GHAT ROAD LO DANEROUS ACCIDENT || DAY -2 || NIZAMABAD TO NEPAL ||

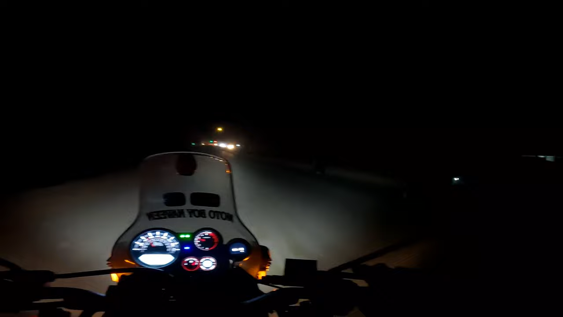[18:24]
సో ఇట్లా బ్లాక్ కలర్ ఉంటే మాత్రం ఆయన కనిపించాయి, డైరెక్ట్ వెళ్ళి ఇచ్చేస్తాం.
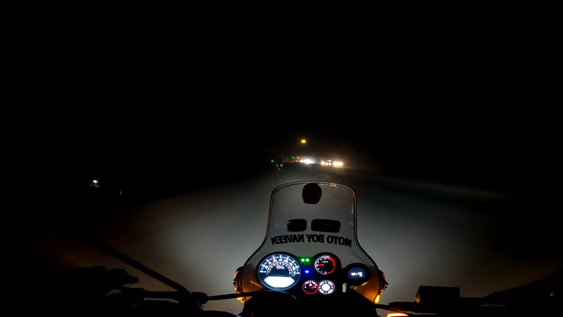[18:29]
చలో ఇప్పుడు మన వర్క్ ఏంటంటే హోటల్ వెతకాలి. మ్యాక్స్ ఇప్పుడు 20 కిలోమీటర్స్ వరకు అన్నా కదా, మ్యాక్స్ అయితే ఒక 40-50 కిలోమీటర్స్ వరకు హోటల్ ఎక్కడ కనిపించదు, 100% అష్యూరెన్స్ డాక్యుమెంట్.
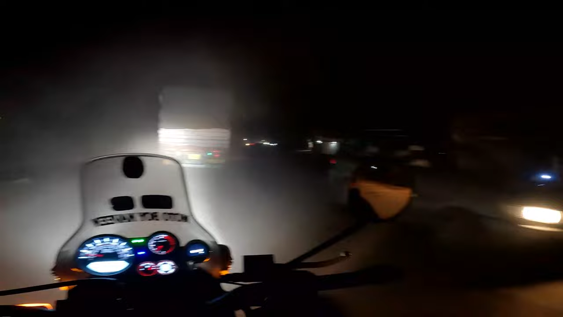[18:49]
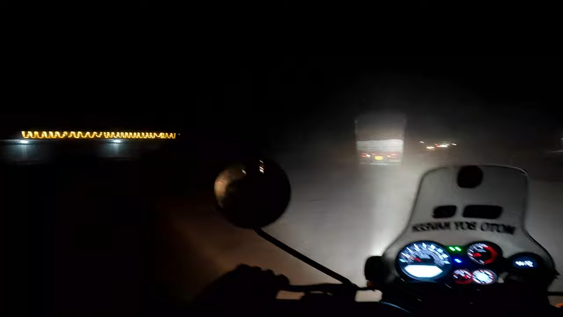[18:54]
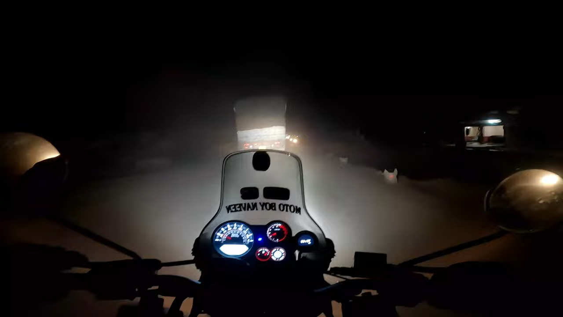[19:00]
సైడ్ కూడా ఇస్తలేడు. మనం గోప్రో ఎక్కడైతే ముందు ఆన్ చేసామో అక్కడ నుంచి 20-25 కిలోమీటర్స్ అట్లా వచ్చాం.
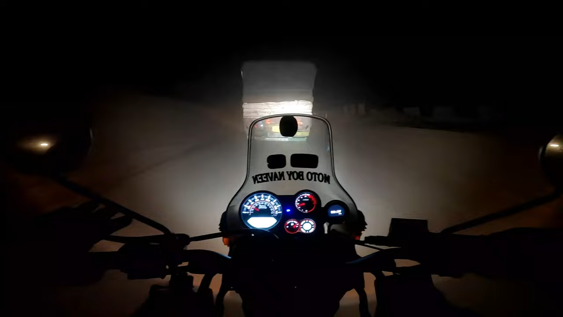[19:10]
ఇంకా ఒక్క హోటల్ కూడా అనిపించలే, కంప్లీట్గా ఇదే సింగిల్ లైన్ రోడ్డు.
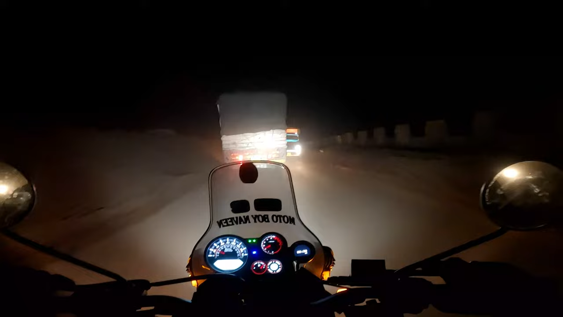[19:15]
మావిడైతే సైడ్ ఇస్తలేడు అప్పటి నుంచి.
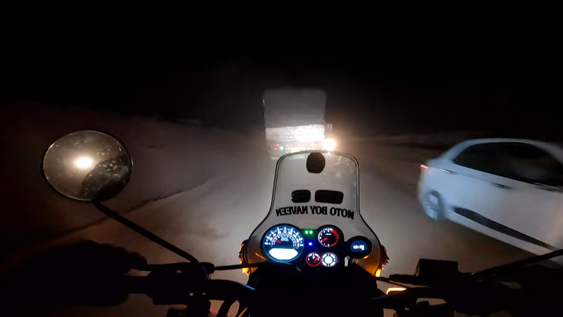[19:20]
రూమ్కి వెళ్ళినాక 2-3 కిలోల దుమ్ము దిగొచ్చిన జాకెట్ మీదకెళ్ళి, సైడ్ వస్తానే లేదు నాకైతే. ఓవర్టేక్ చేసి వెళ్ళిపోవామంటే ఓయ్ ఓయ్ ఓయ్. సైడ్